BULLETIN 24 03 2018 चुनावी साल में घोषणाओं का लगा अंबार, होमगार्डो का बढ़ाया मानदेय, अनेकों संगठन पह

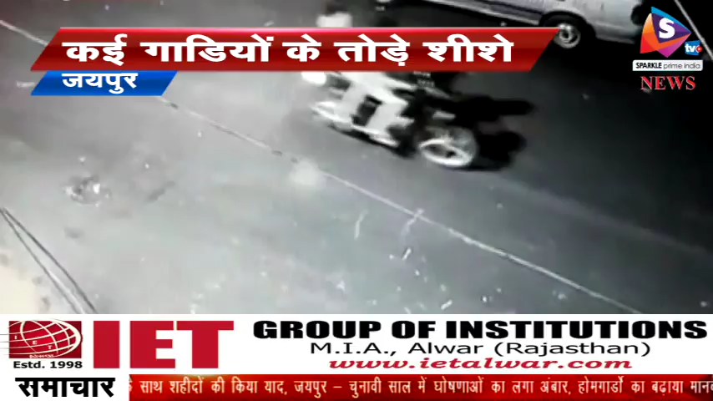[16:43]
ने 16 साल नगर में घरों के बाहर खड़ी दू कारों को आग भी लगा दी बदमाशों ने कारों पर पैट्रोल डाला और फिर आग लगा दी जहां वारदा तो ही वहां एक दो जगाहों पर CCTV